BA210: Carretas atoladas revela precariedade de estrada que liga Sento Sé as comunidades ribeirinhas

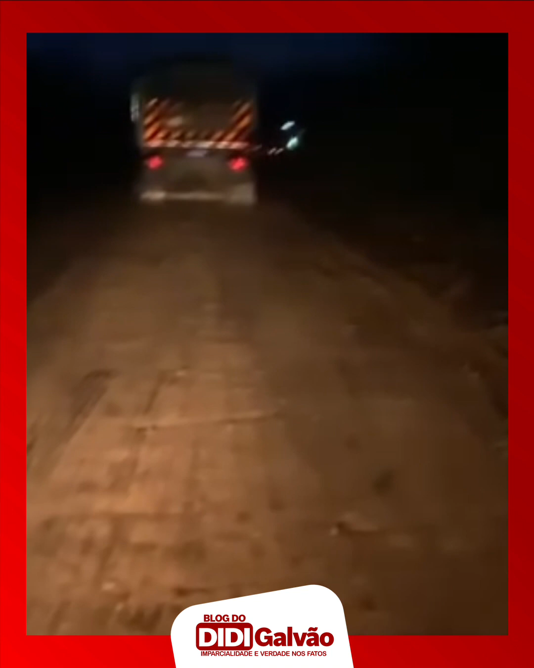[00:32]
Hoje, 24 de janeiro de 2024. Aqui, ó. 5:16 da manhã.
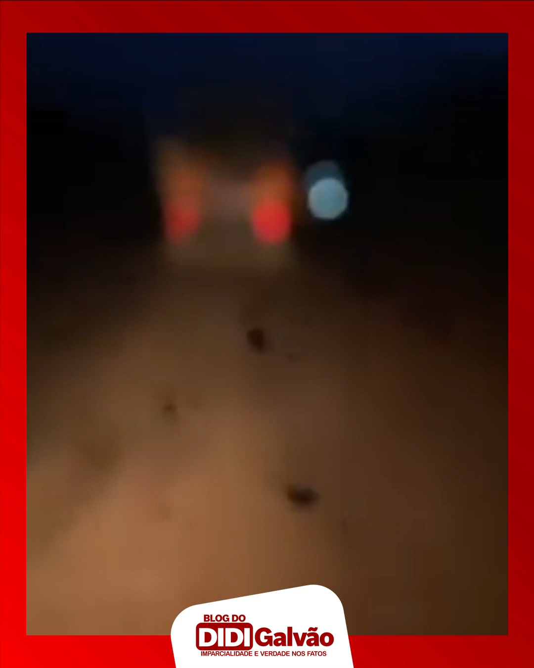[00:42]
Indo aqui pro trabalho, sinto sé. E não consigo passar. Questão da estrada, as carreiras tudo atolada, ó. Isso aqui é um absurdo, pessoal. Pedimos aí ao poder público, às autoridades, uma solução imediata.